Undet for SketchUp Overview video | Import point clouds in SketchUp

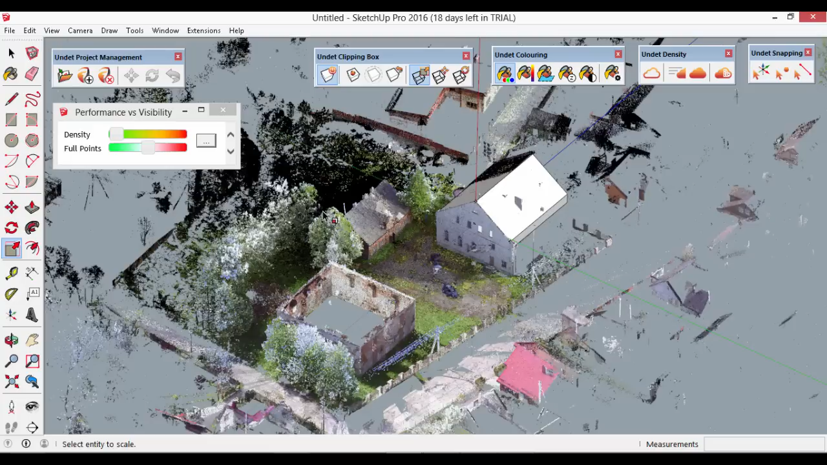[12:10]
and let's quickly click on high visibility see it increased automatically
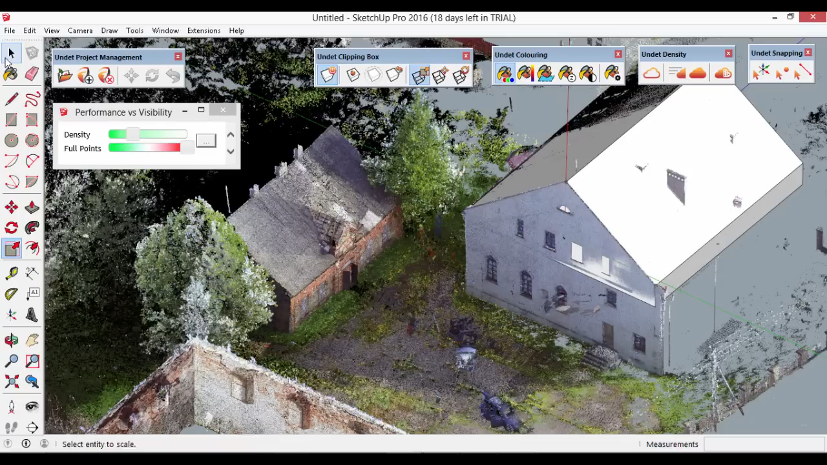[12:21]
visibility at the same time your performance might decrease a little bit so mine mine performance has decreased a little bit it's now a little bit laggy you can even more now increase density and it becomes even more laggy so be aware of it you have to trade between visibility and performance so sometimes
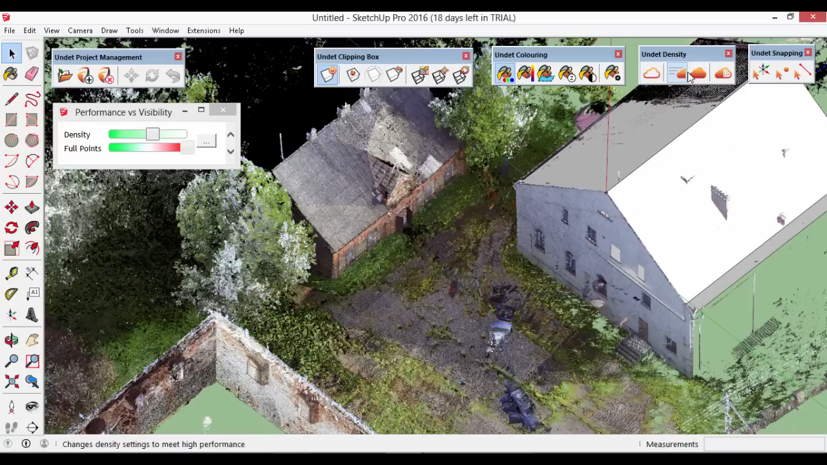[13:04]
you should better isolate a particular area of interest and increase visibility only within the smaller area but anytime you can come back to the high performance mode which will automatically decrease density and again you're going to have flawless performance and you're going to have to take a look at the high performance mode